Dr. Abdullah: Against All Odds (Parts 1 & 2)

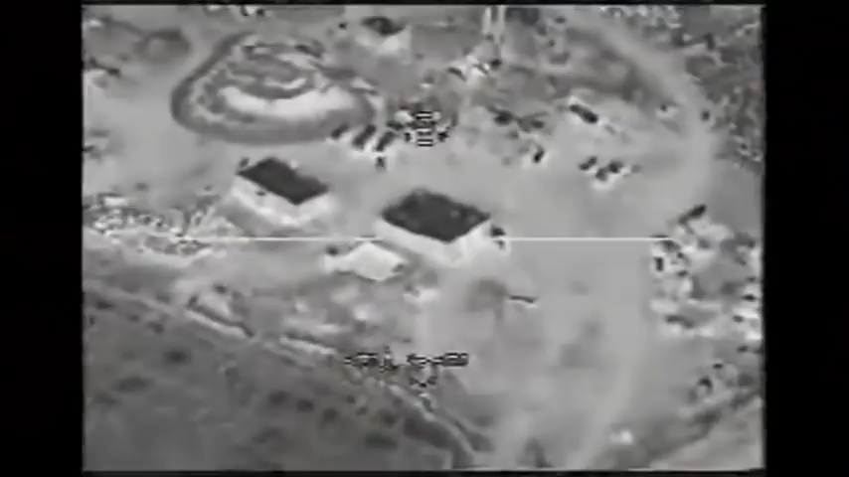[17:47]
the rectangle building to the northwest One of the areas
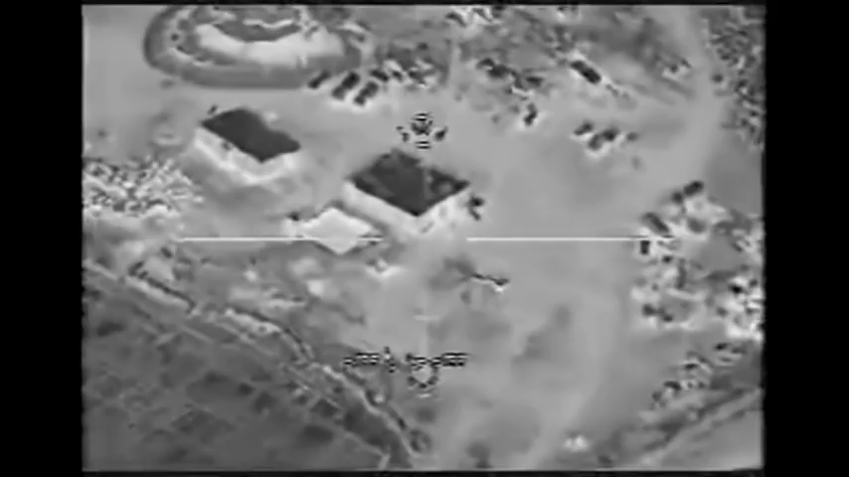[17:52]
which our intelligence worked with them was on the targets